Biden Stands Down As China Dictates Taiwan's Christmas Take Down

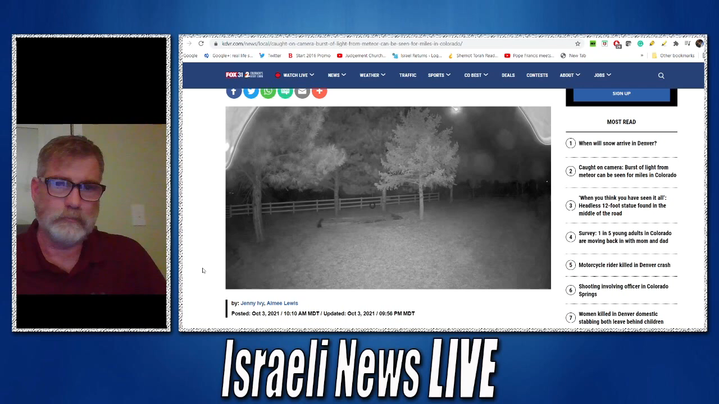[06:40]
no bigger than the size of your head. But it was so bright due to the sheer speed the rock was falling.